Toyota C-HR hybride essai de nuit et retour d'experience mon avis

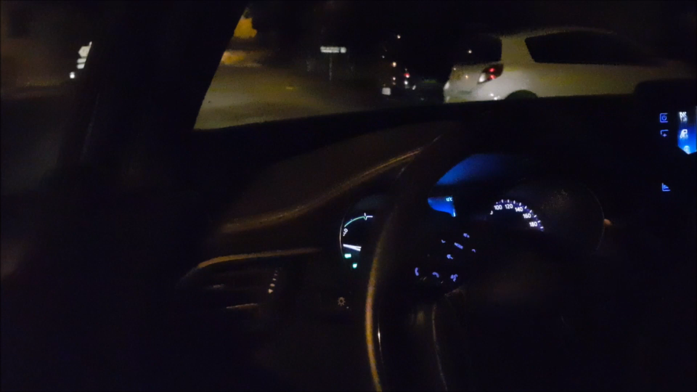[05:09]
Vous pouvez rouler jusqu'à 80 km heure Même des fois 90 en électrique En 100% électrique C'est vrai que c'est intéressant Vu le prix de l'essence en ce moment
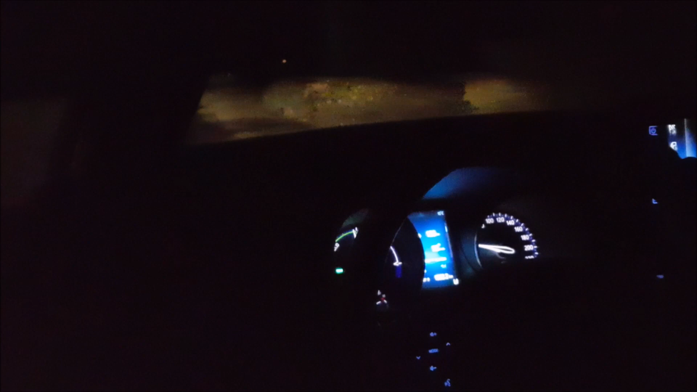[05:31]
C'est vrai que dans le CHR Tout tombe à portée de main Que ça soit l'écran tactile C'est bien orienté Pour que vous soyez vraiment Dans une position de confort De conduite Qui est vraiment très très très intéressante La gestion de feu Voilà moi j'étais en plein phare Il y a des voitures qui arrivent en face Et bien ça a coupé les plein phare Et ça le remet automatiquement Ça c'est vraiment aussi l'idéal C'est cool Vous n'avez plus rien à faire